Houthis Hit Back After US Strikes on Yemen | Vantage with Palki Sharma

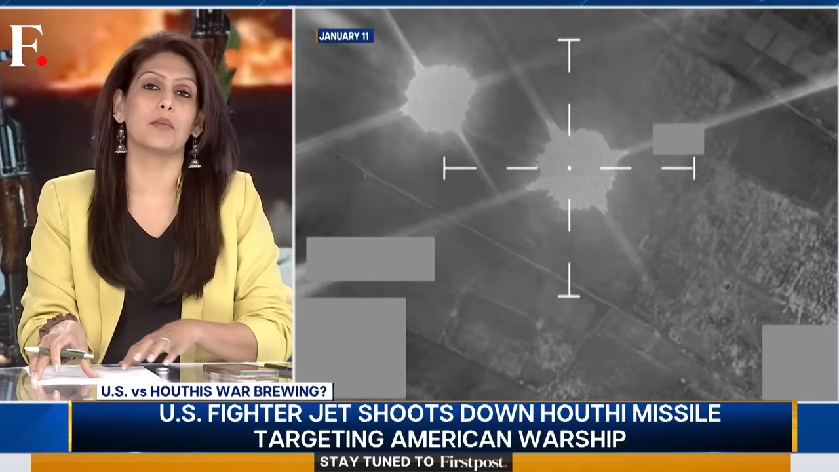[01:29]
Their fighter jets dropped guided bombs on Houthi targets. And casualties? The Houthis say five of their men were killed, but this attack was not about taking out men. It was about taking out machinery.
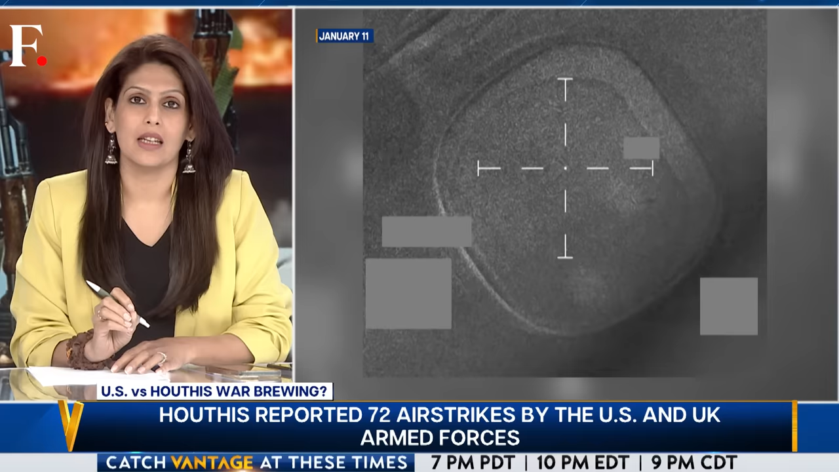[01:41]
The US says around 60 targets were hit in 16 locations.